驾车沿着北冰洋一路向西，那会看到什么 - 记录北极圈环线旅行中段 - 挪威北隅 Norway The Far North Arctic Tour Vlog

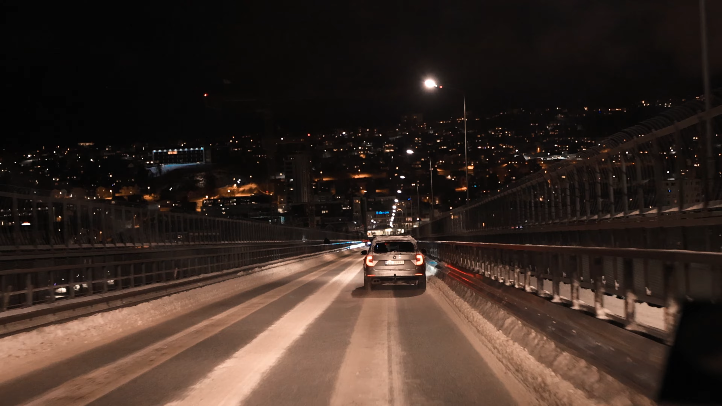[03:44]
口船已经离港几米了就差了一分钟最多结果那艘船奇迹般的开回来了就这种失而复得的感觉谁懂啊那种感觉太赞了那个挪威的船员太赞了这种通情达理是要对全船的所有人都充满信心的条件下才能做出的一个善良的决定我们此刻正在穿过特罗姆色大桥下了桥没多久就便要看到救援车和事故车这一路经常看到好在人都没什么事只是策划很危险许多驾车一定要小心